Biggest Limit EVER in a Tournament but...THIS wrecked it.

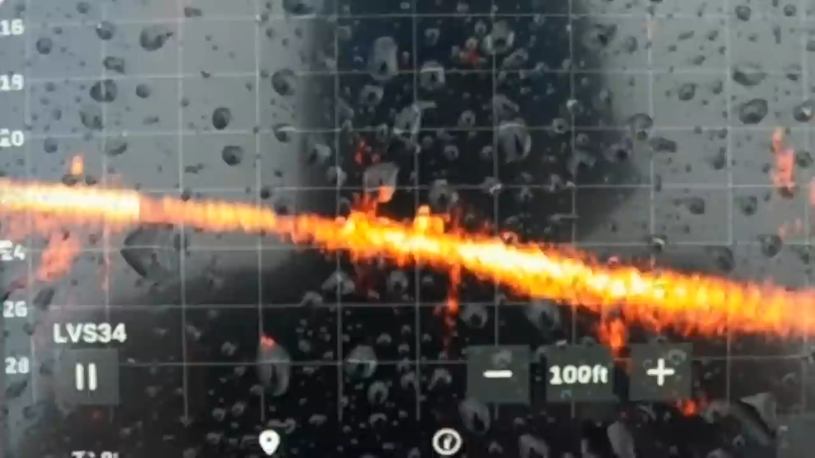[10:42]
but these little hot spots in the bottom let me kind of pay in a second there's one right there giant fish they're just freaking crawling the bottom and I can't catch them if they're individual